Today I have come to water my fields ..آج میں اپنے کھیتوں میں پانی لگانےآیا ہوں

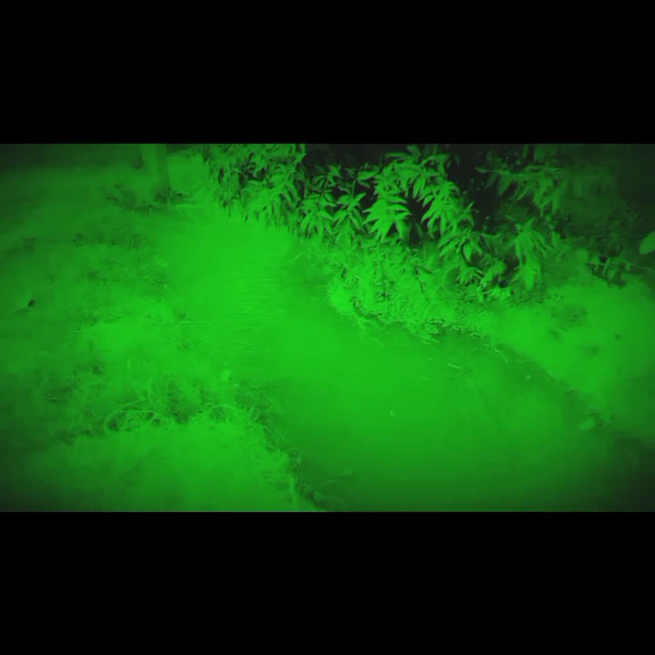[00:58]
बोरा ये ना ला रहे हैं पाणी अब पिटर आगा
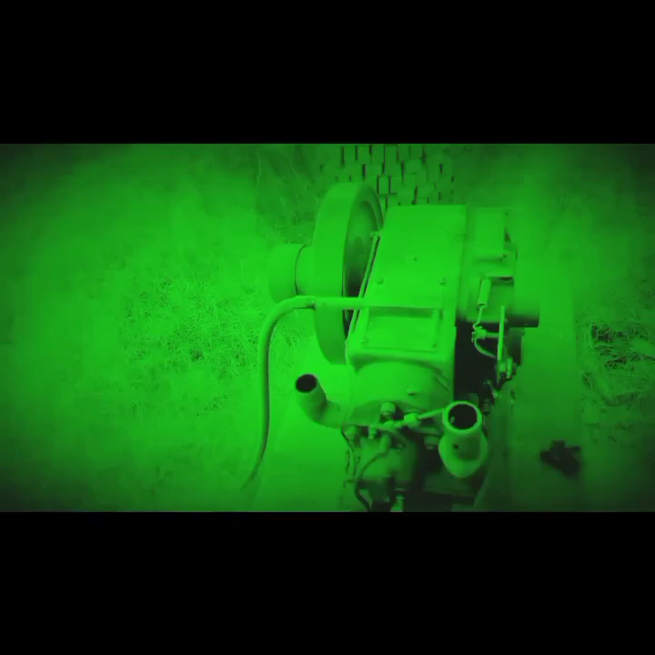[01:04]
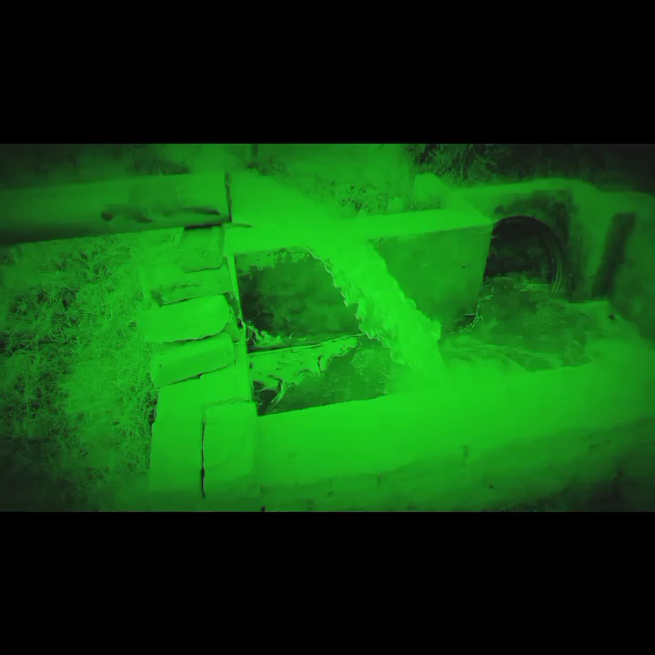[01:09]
चोटा बोरा पाणी बस नार्मल जाई दे रहे हैं